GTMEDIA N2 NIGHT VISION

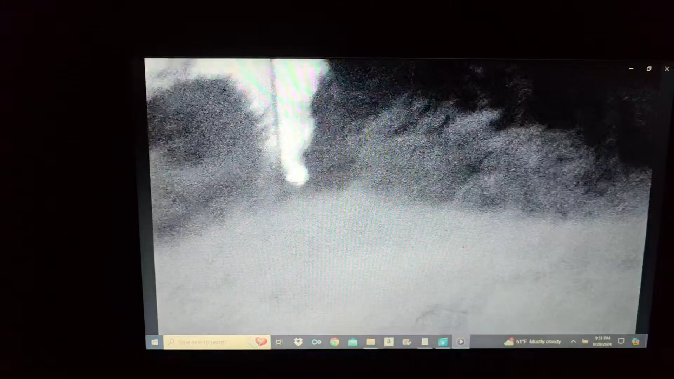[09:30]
out you can see pretty good I mean 1080 you can see where it switches from the infrared but it is completely dark out
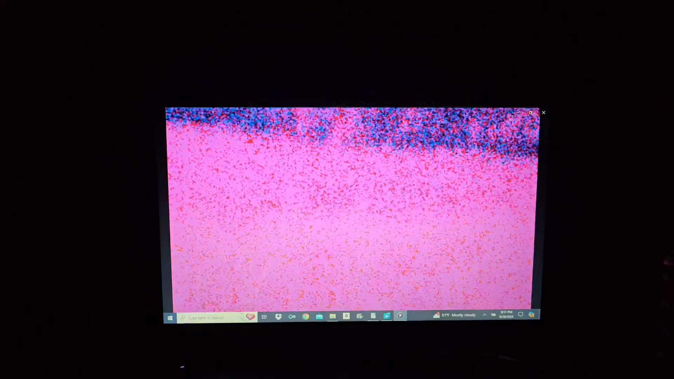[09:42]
I'm just switching back and forth and then once it goes off the infrared you can see
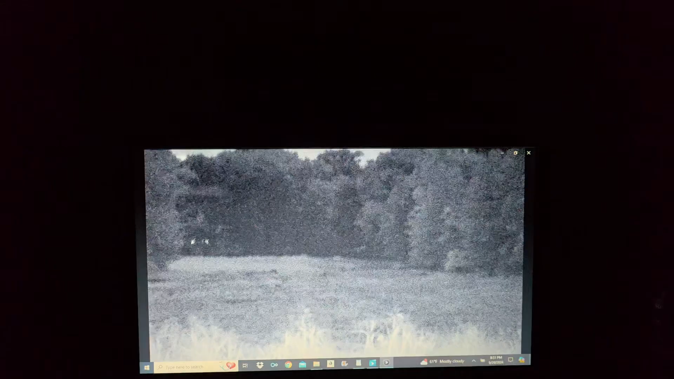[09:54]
pretty good you can see there's I think three bucks out there